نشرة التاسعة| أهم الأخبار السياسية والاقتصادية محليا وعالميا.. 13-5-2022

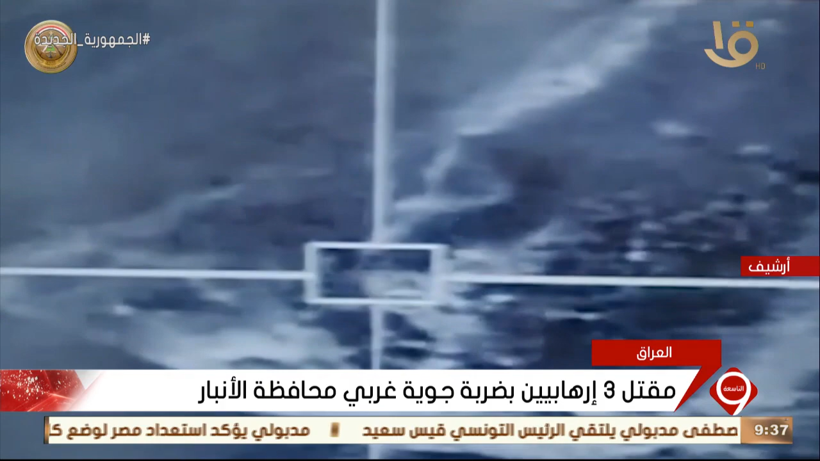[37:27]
تم توجيه ضربة جوية من قبل طائرات F-16 التابعة للقوة الجوية العراقية استهدفت نفقا بداخله عناصر داعش الإرهابية في الأنبار.